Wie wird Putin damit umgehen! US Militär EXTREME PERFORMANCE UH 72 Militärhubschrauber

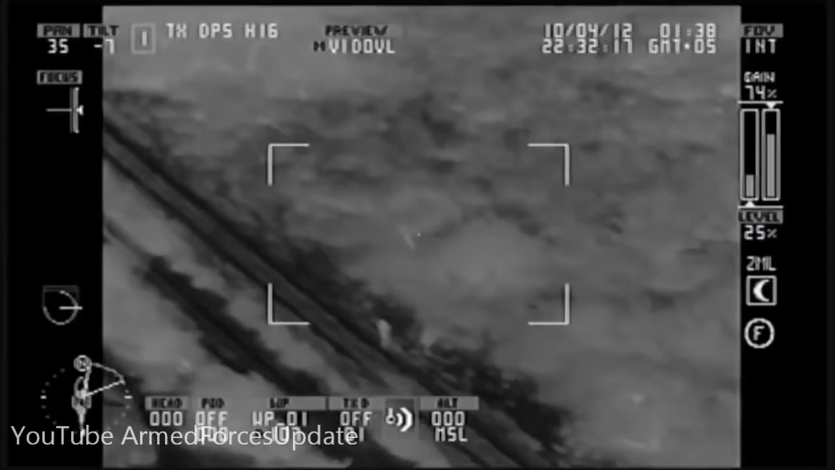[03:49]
conducting surveillance against drug and human trafficking.
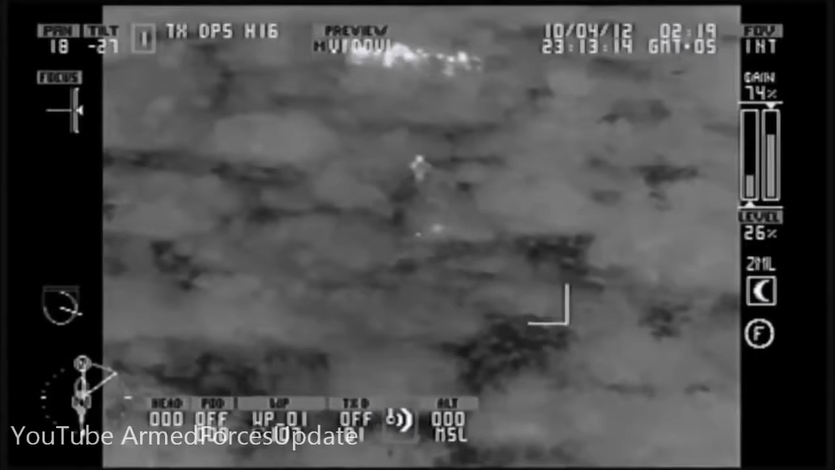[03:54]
Towards the Hilo at this time, straight towards the Hilo. The two agents turn hard left, south, hard left.
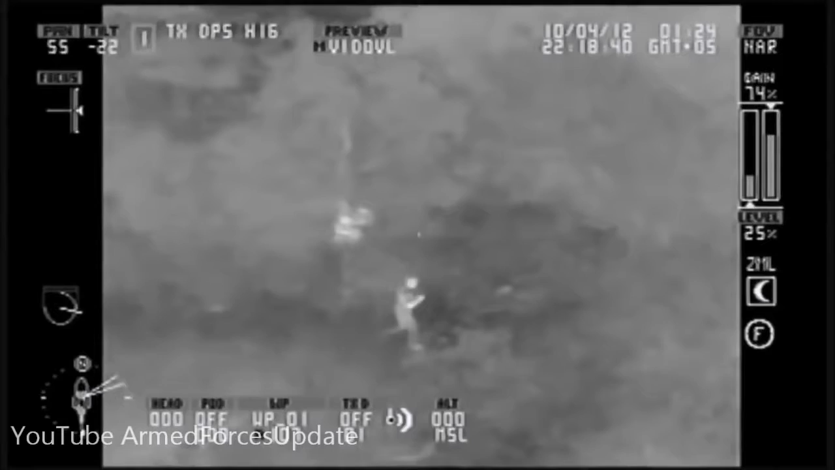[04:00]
Hard left, hard left, right there at the base of that tree. Hard left on the ground. The S&S Lakota sensors and data link provide critical support to ground forces,
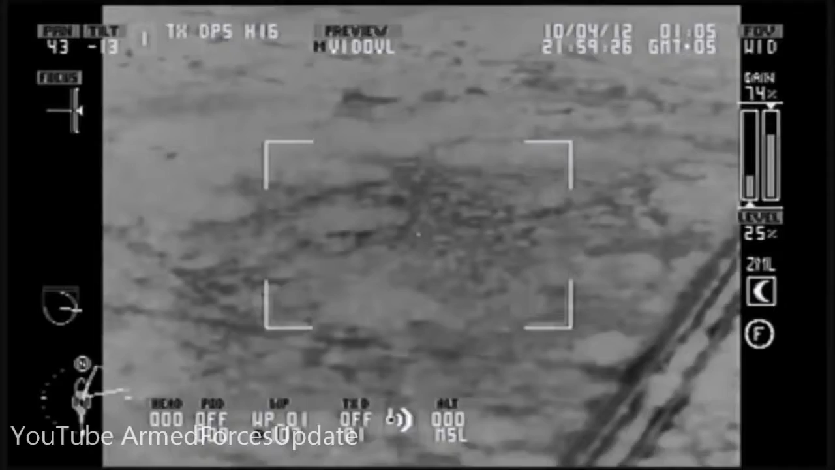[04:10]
keeping them safe during high-risk operations against armed and determined criminal cartels.